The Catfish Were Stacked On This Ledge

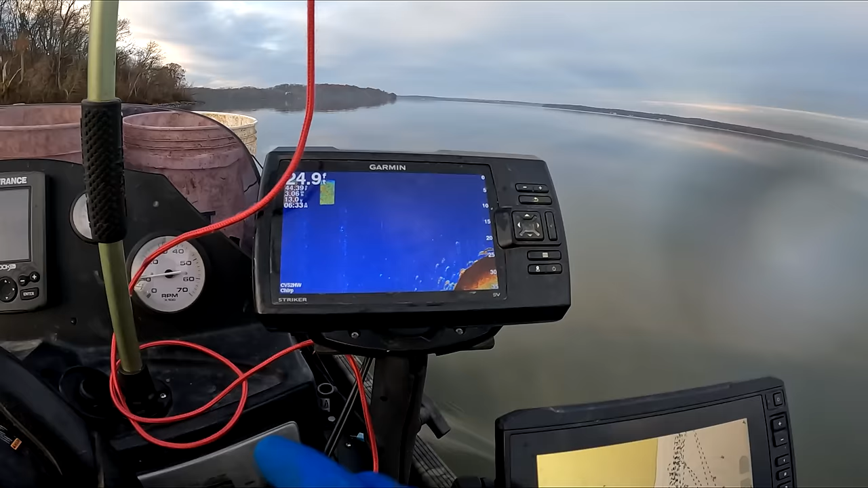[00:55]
that's a big thing, I think, see how they hang on that ledge,
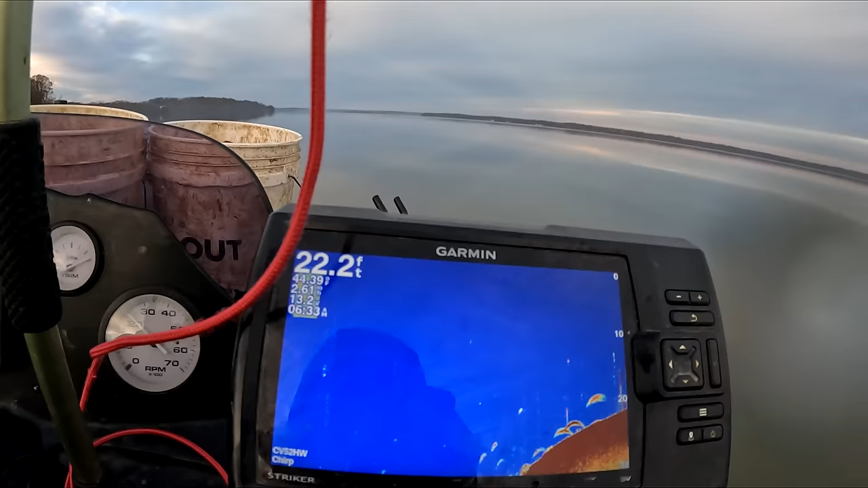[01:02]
On screen: depth 22.2 ft
when you get up flat it just kind of stops and then you get back out on the ledge, look at them again, of course, there they are,
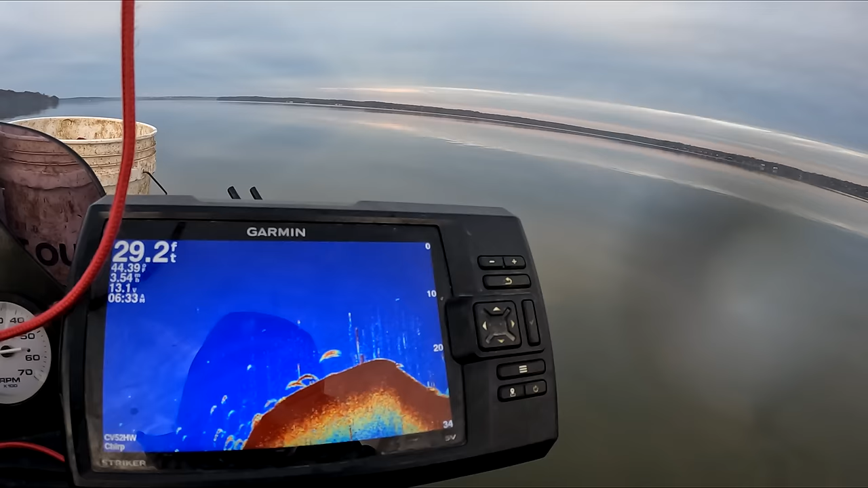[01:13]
now those are little guys, there's a piece of fish in there,
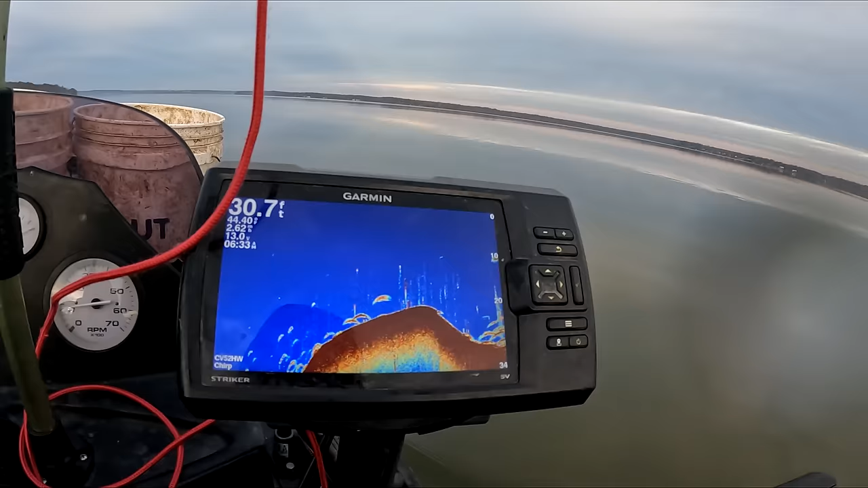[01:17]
On screen: depth 30.7 ft
alright, whatever they are, aren't kind of fish, but I'm going to fish that area and hope that some of them are,